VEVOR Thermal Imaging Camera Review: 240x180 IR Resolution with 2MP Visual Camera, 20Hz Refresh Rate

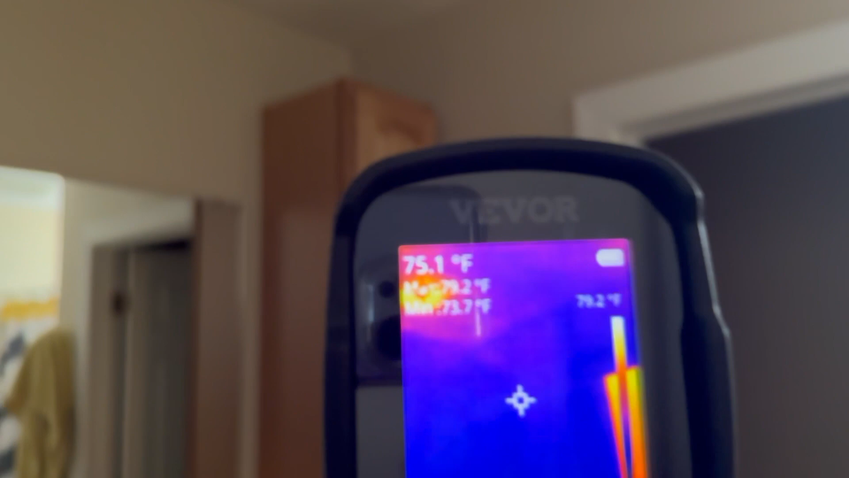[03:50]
On screen: spot 75.1°F, scale top 79.2°F
For example, I'm in this bathroom here and you can see once again I have some heat coming in through the candlelight in the ceiling just because the attic is above that.
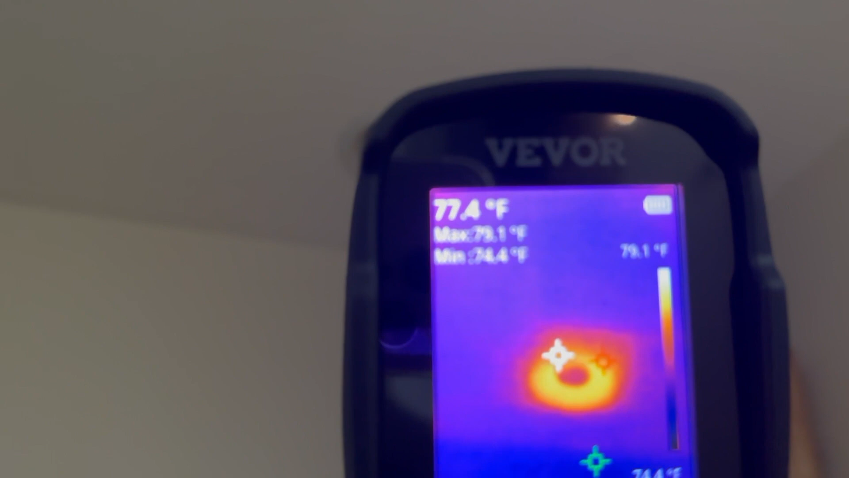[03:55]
On screen: spot 77.4°F
And in this bathroom, look how hot this is.
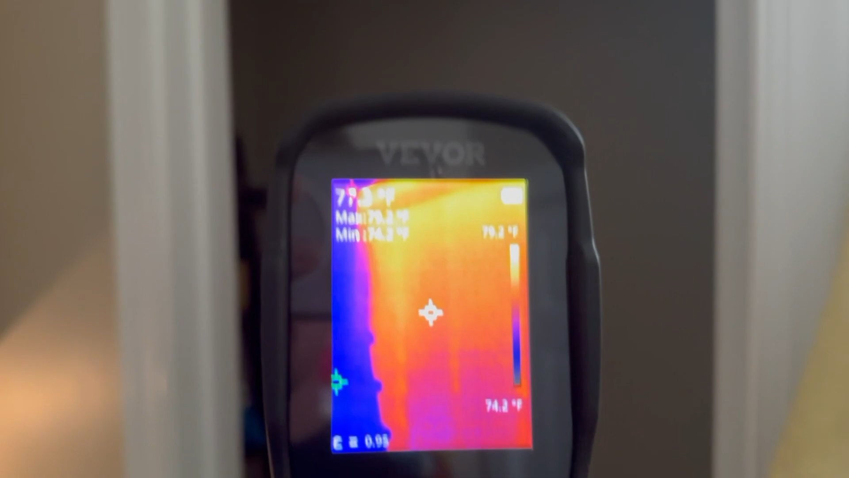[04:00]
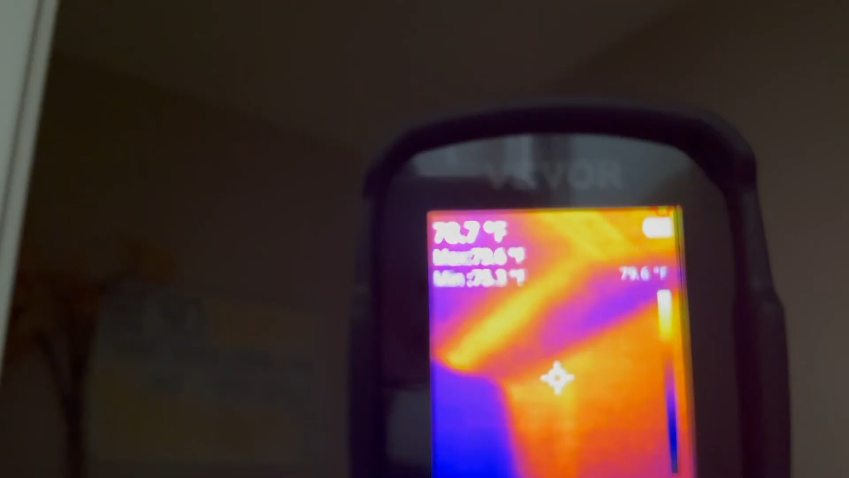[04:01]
You can see this is the vent fan in the ceiling and
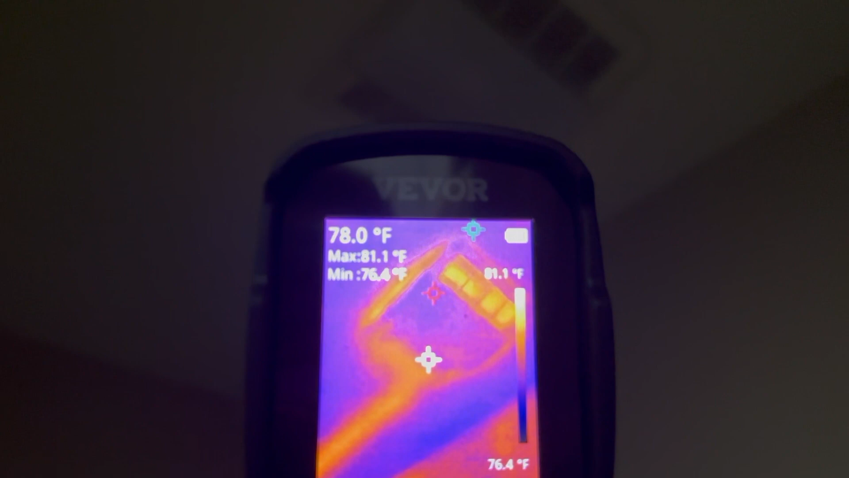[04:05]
On screen: spot 78.0°F, max 81.1°F, min 76.4°F, scale top 81.1°F, scale bottom 76.4°F
it must run along up there and go up.
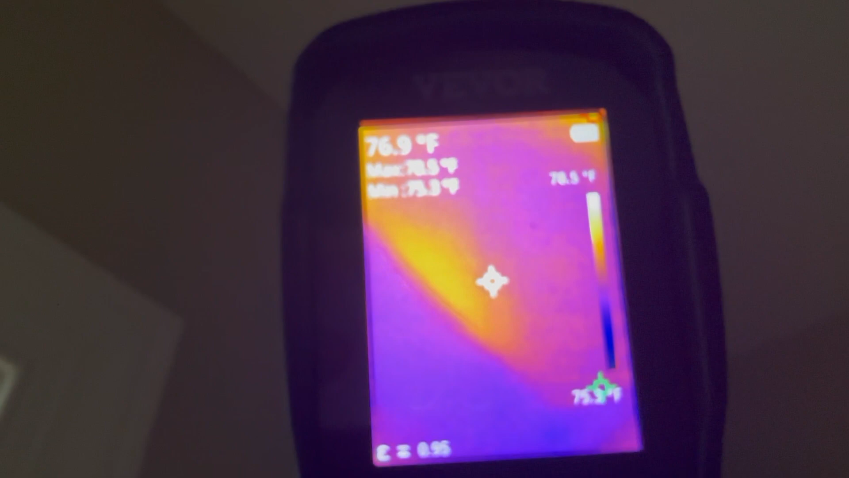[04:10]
On screen: spot 76.9°F
But you can see this whole ceiling is not very well insulated.
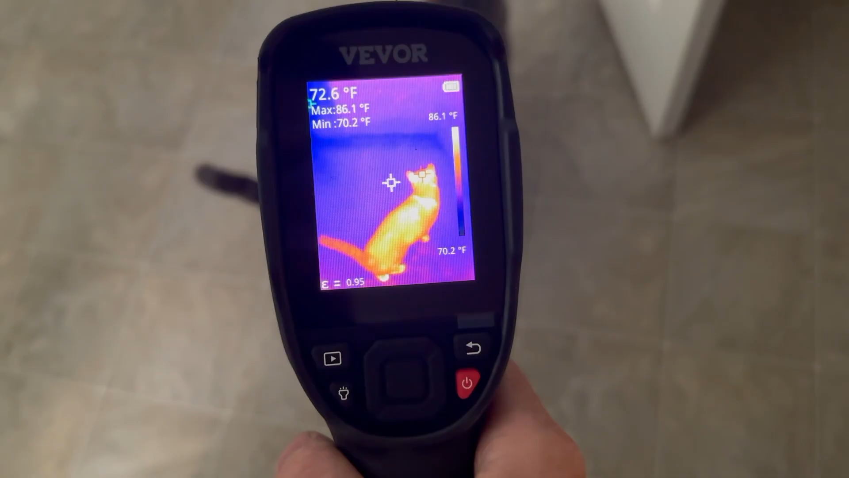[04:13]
On screen: spot 72.6°F, max 86.1°F, min 70.2°F, scale top 86.1°F, scale bottom 70.2°F
Hey kitty!
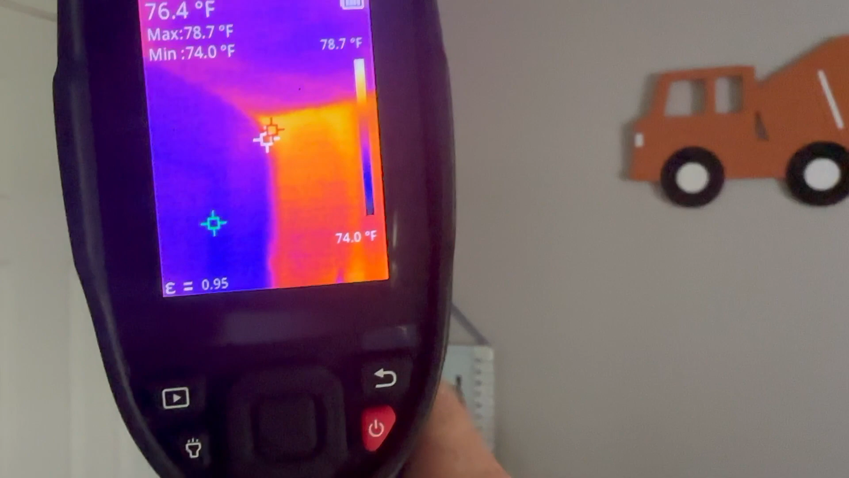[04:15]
On screen: spot 76.4°F, max 78.7°F, min 74.0°F, scale top 78.7°F, scale bottom 74.0°F
And this is an outside wall I'm looking at right now. You can actually see the studs through the wall because they transfer the heat from the outside of the house.
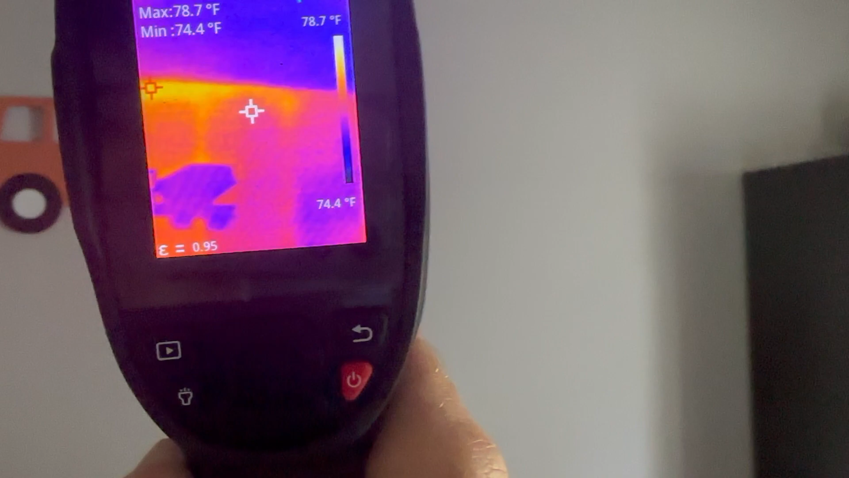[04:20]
On screen: max 78.7°F, min 74.4°F, scale top 78.7°F, scale bottom 74.4°F
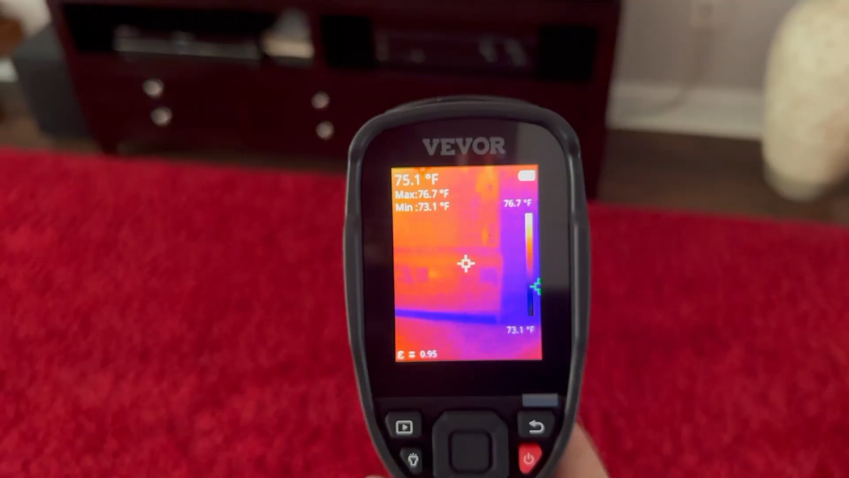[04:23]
On screen: spot 75.1°F, max 76.7°F, min 73.1°F, scale top 76.7°F, scale bottom 73.1°F
And you'll also be able to take a look and see things that are putting out heat such as this wi-fi extender here.
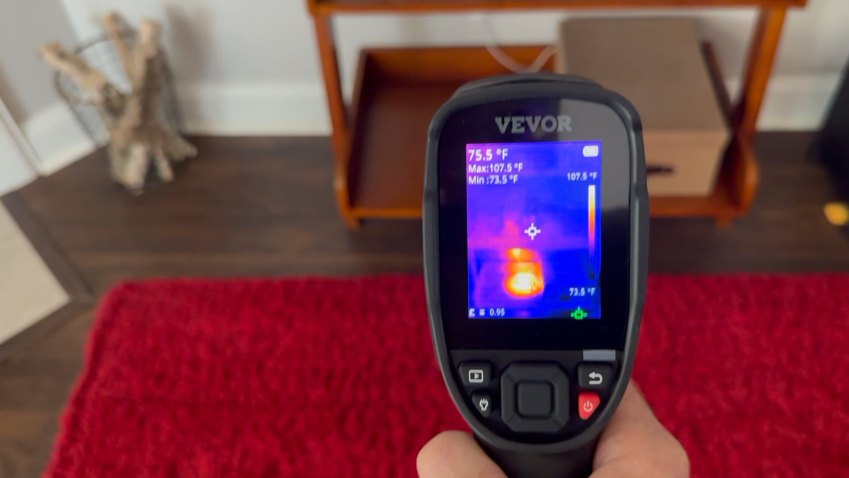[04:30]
On screen: spot 75.5°F, max 107.5°F, min 73.5°F, scale top 107.5°F, scale bottom 73.5°F
This thing runs all the time and look at the heat that puts out. It also lets you know that it's using up electricity all the time. Look at this air freshener.
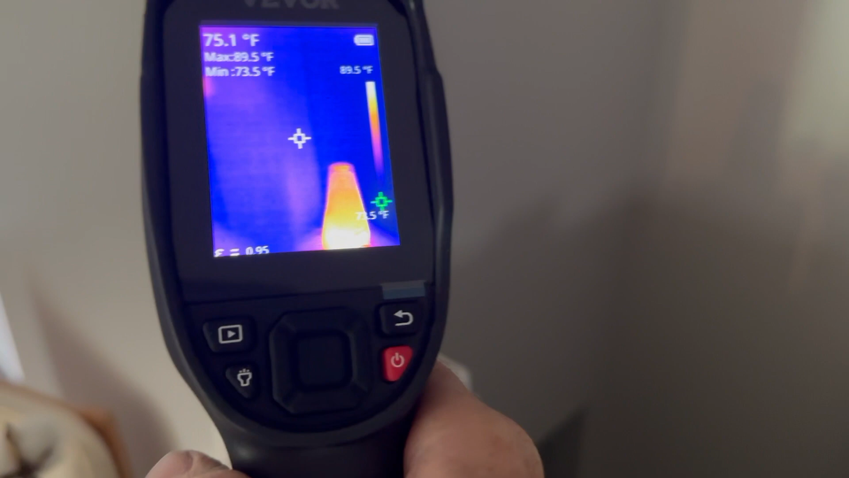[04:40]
On screen: spot 75.1°F, max 89.5°F, min 73.5°F, scale top 89.5°F
Even though it's not running right now, it's off. It is putting off heat which means it is using electricity.
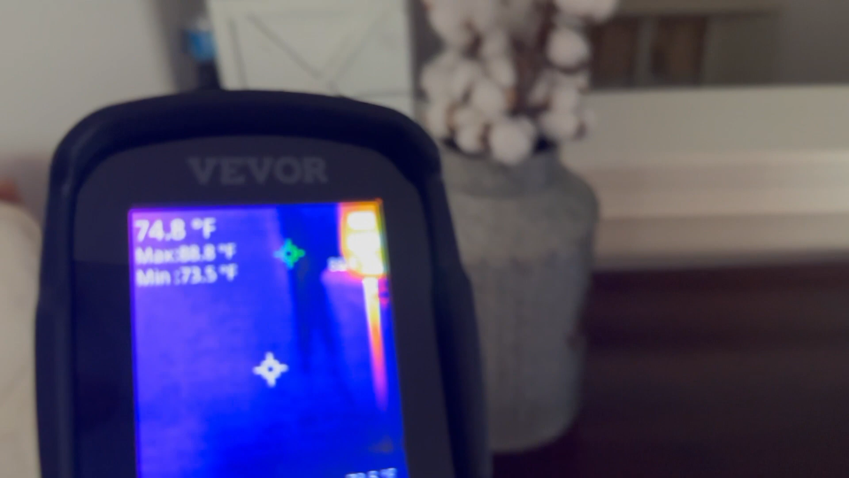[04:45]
On screen: spot 74.8°F
And furthermore,
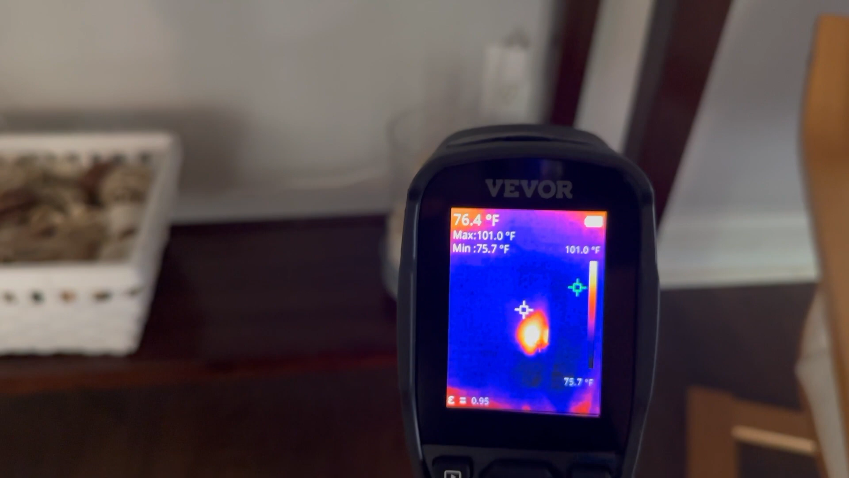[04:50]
On screen: spot 76.4°F, max 101.0°F, min 75.7°F, scale top 101.0°F, scale bottom 75.7°F
you can look down here at the outlet it's plugged into and you can see the adapter is warm as well.
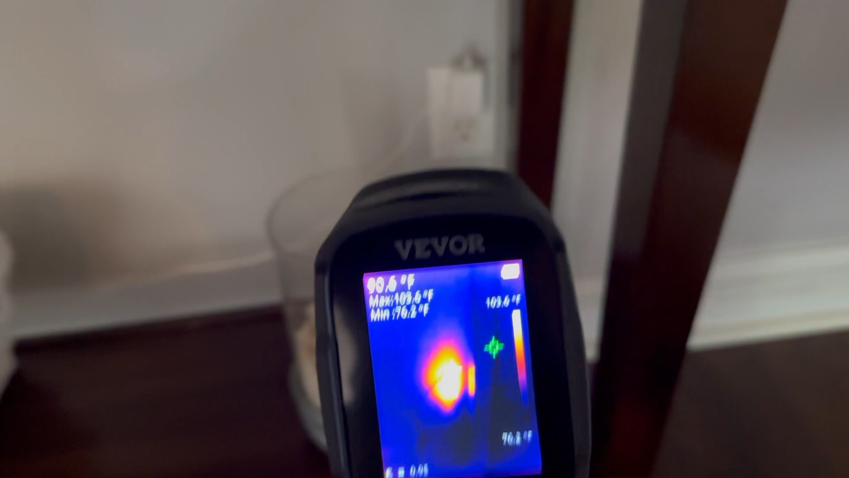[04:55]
So even though this is off, it is constantly using up electricity.